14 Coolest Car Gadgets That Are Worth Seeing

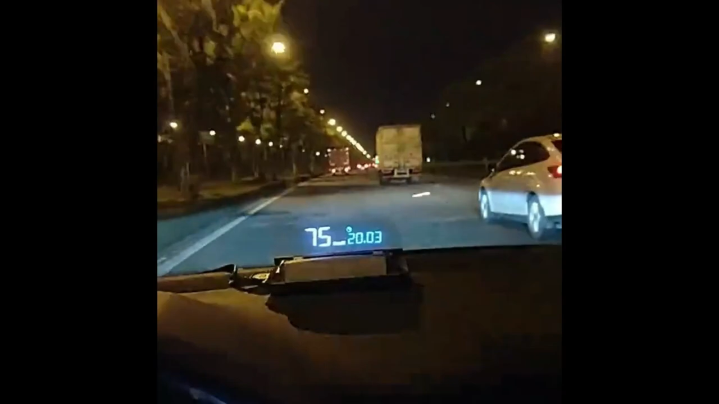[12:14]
It connects to your smartphone via Bluetooth
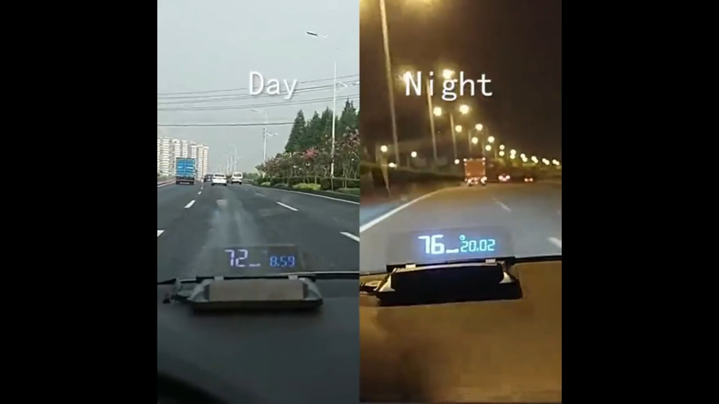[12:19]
and works with various apps to display navigation instructions, incoming calls, and messages.